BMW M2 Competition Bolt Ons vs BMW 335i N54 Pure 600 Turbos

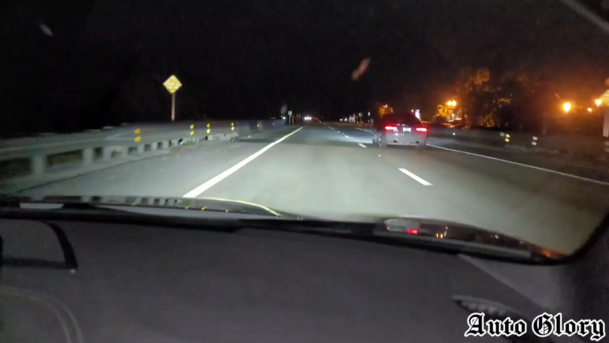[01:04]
All right guys, round two is going to be from 60 miles an hour. We're hoping we can win this one.